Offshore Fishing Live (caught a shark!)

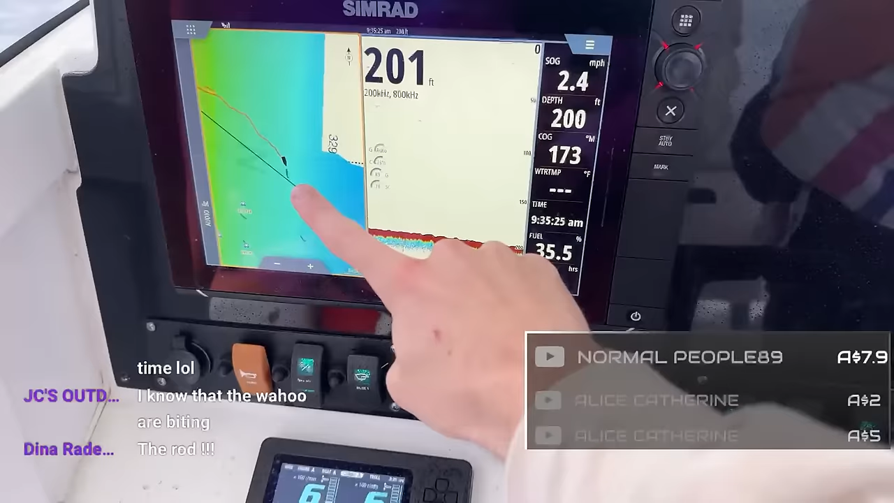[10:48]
On screen: speed 2.4 mph
Right there. That's a shipwreck. So we can see it.
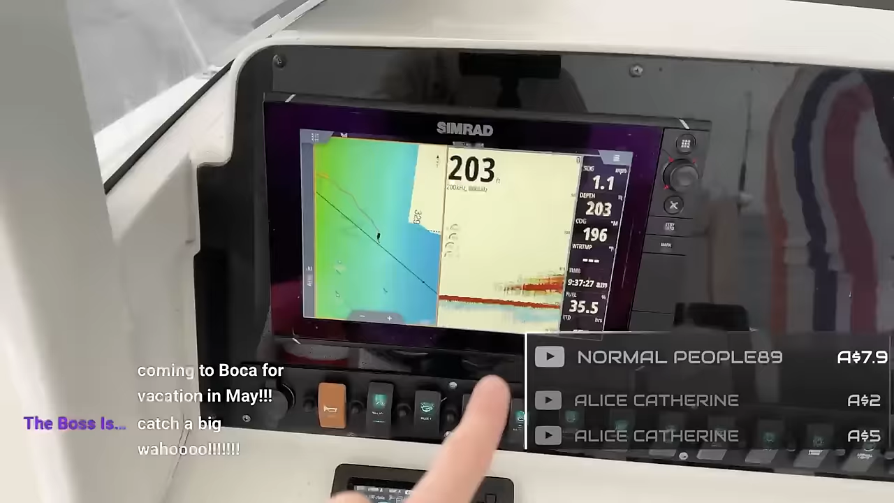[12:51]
Doesn't look appetizing, man. Look at that right there. That is the shipwreck. Look at all those fish on it. Dude, there is some fish.
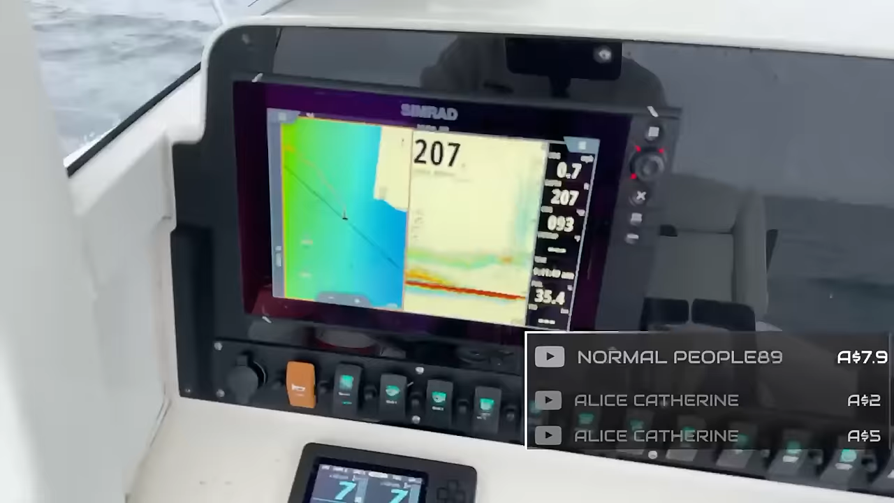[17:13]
Look at that screen. Look at that screen.
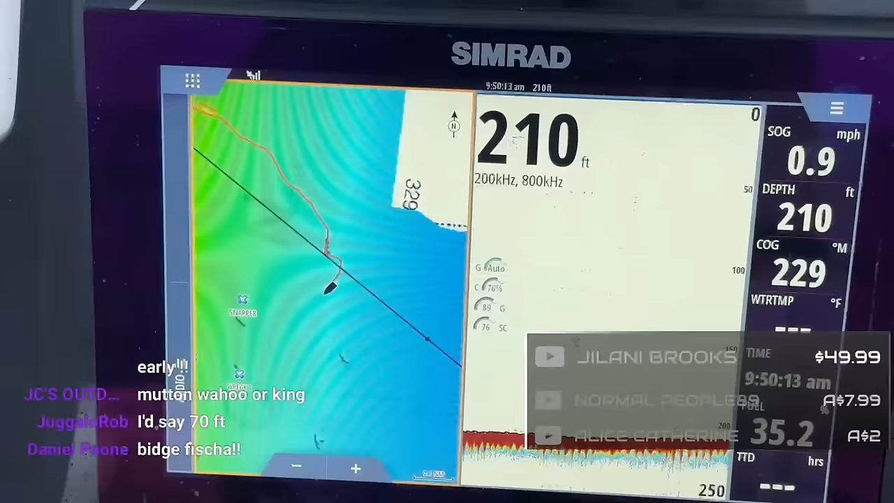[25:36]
On screen: depth 210 ft, speed 0.9 mph
We are right there. We just hit that wreck up there. We're going to go down to this wreck.
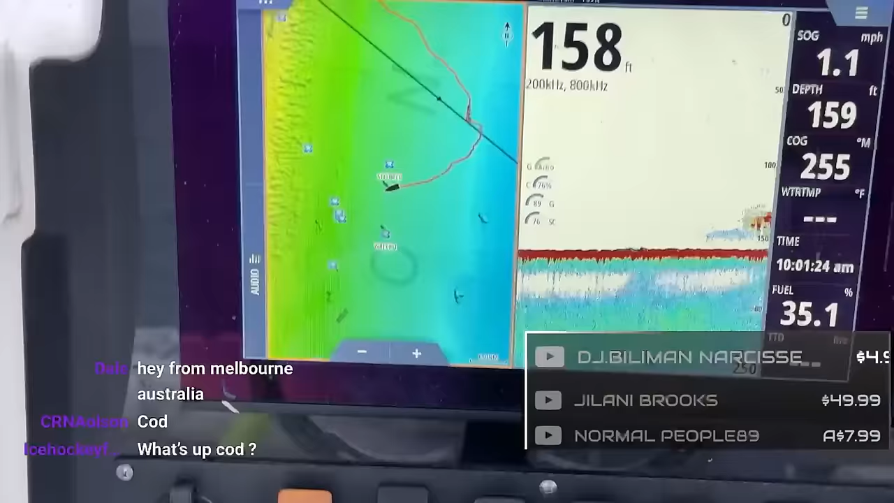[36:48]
There she is. Just peeking on that screen right there.
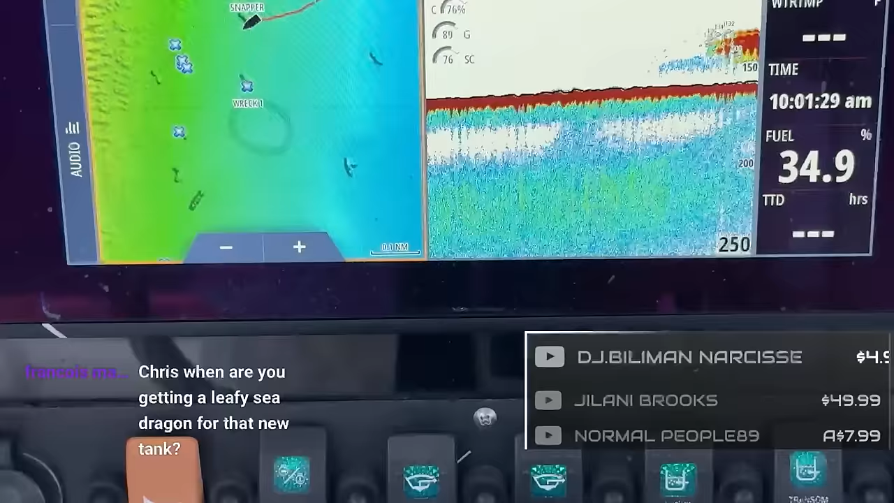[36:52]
I didn't go right over top of it, kind of went on the south side of it.
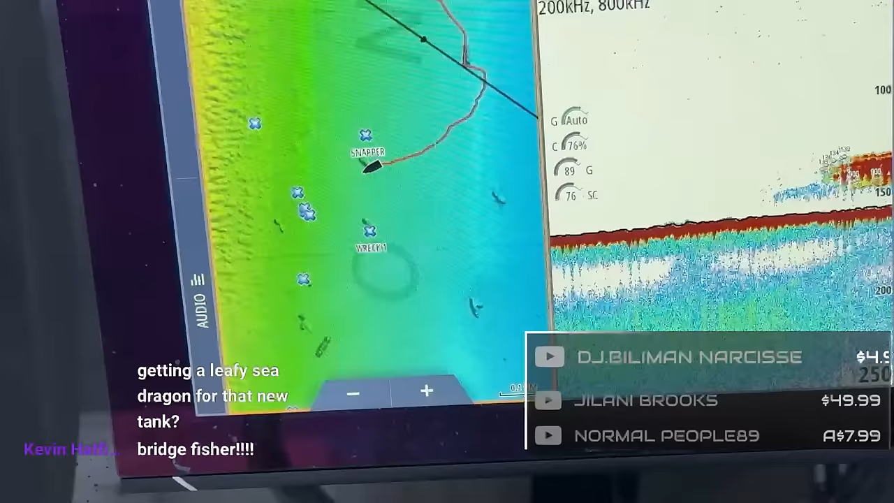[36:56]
As you can see the boat right there,
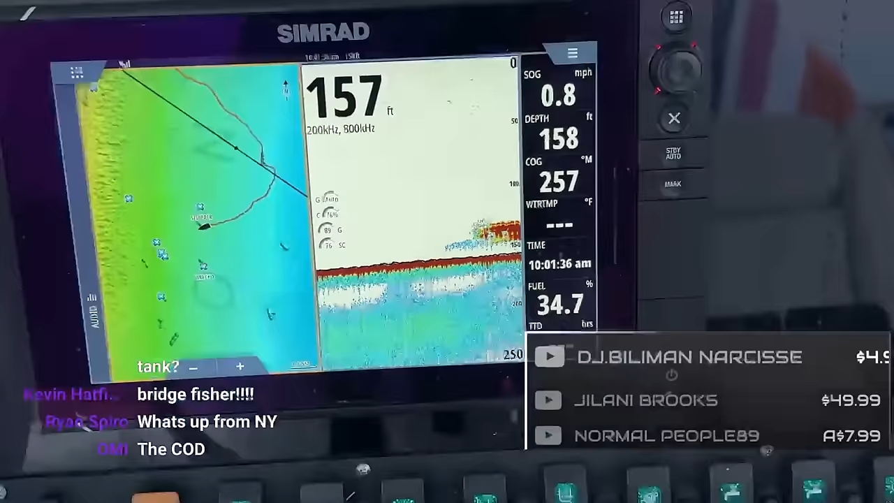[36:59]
On screen: speed 0.8 mph
and we are going to hopefully get a bite.
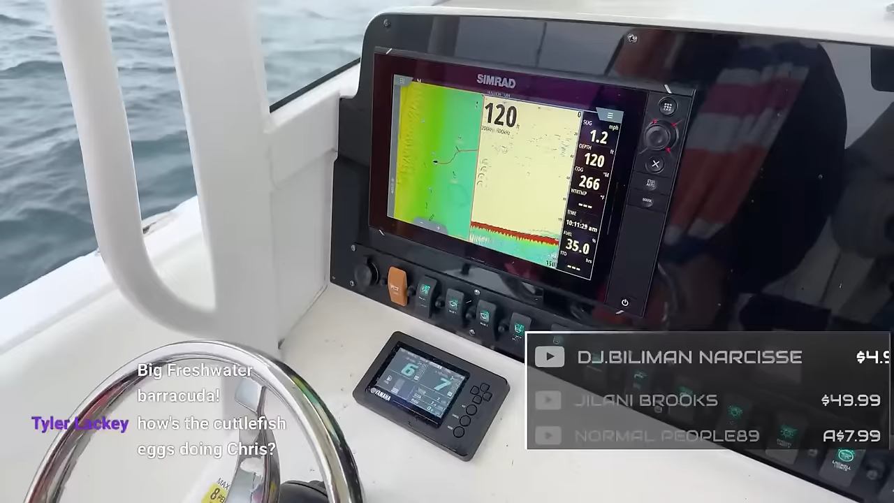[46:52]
Hold on. What's going on? Can't tell. Right, we just hit that wreck up there.
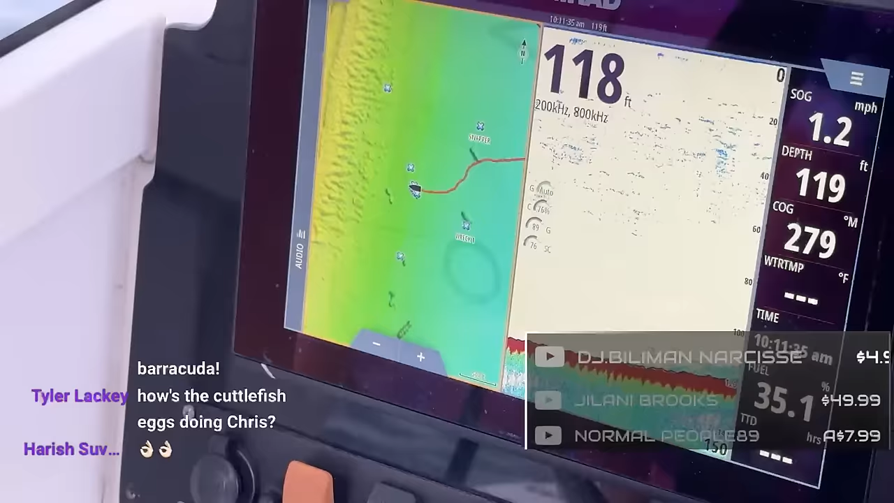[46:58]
On screen: speed 1.2 mph
Now we're hitting this wreck right over on top of one. You can see the fish right there.
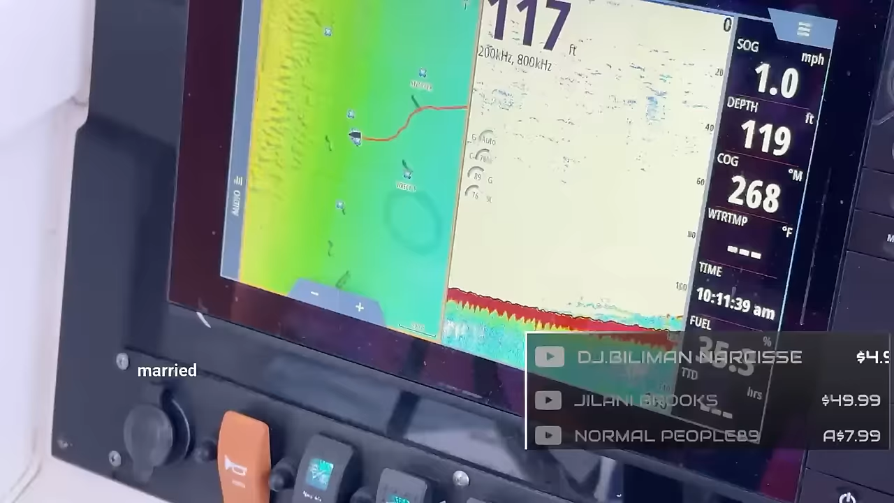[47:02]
On screen: speed 1.0 mph
And then we're probably going to do a bunch of zigzags. Stay on.
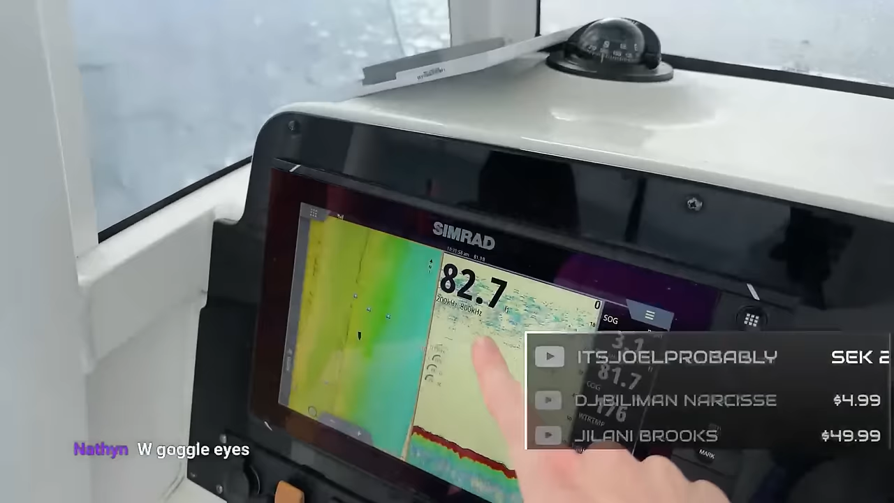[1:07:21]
We got a good group of fish going. I saw one good mark in there. I don't know about all the other ones, but why don't we let this thing go for a while? You sure?